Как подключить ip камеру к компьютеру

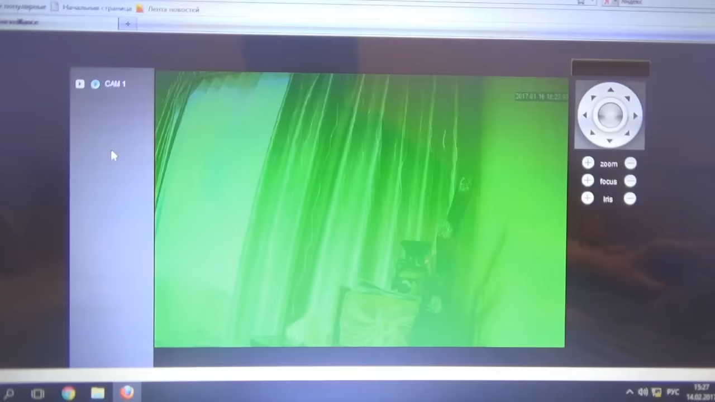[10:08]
и вот мы собственно наблюдаем изображение с нашей айпи камеры